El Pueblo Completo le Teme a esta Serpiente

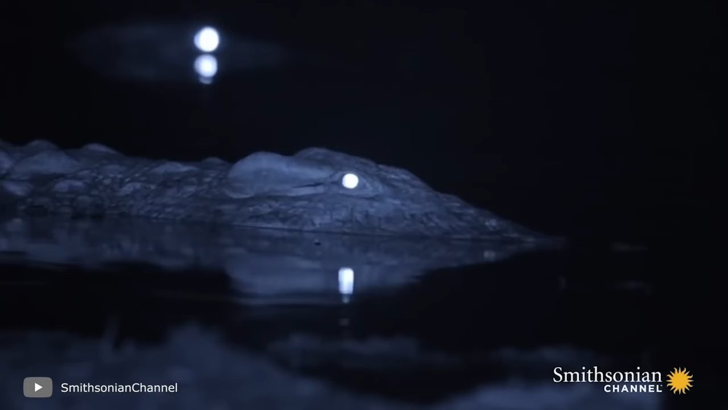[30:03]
Los caimanes, como los gatos, tienen una estructura en la parte posterior de los ojos que refleja la luz para mejorar la visión nocturna.